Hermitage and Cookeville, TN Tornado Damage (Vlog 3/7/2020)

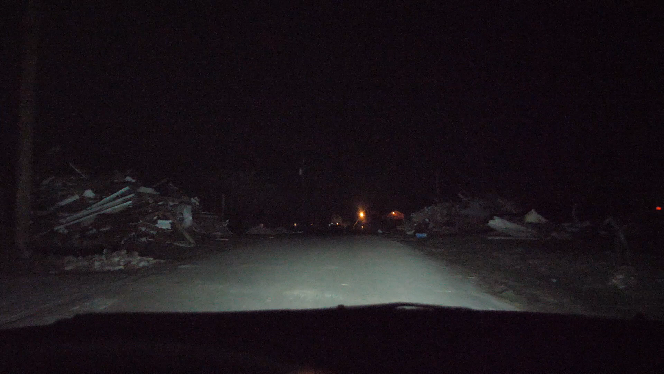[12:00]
There's a lot of debris for sure. I saw a house back there, it looks pretty torn up, but better than other houses I've seen.